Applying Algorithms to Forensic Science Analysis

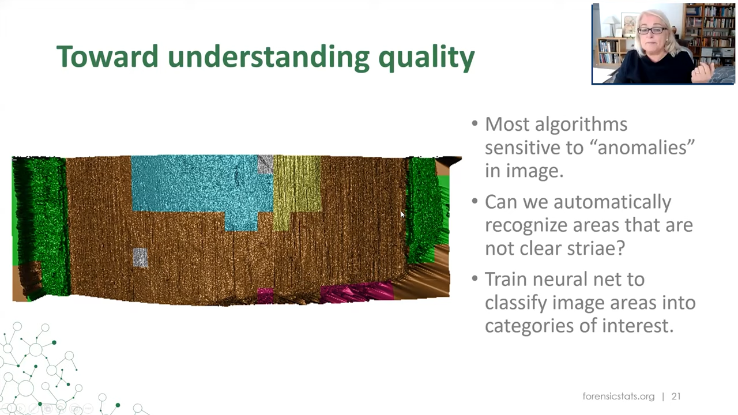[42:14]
The right green here would be the right groove. The pink here might be break off, and so on and so forth. The gray here might be missing pixels. So it turns out that this algorithm that Andy's working on,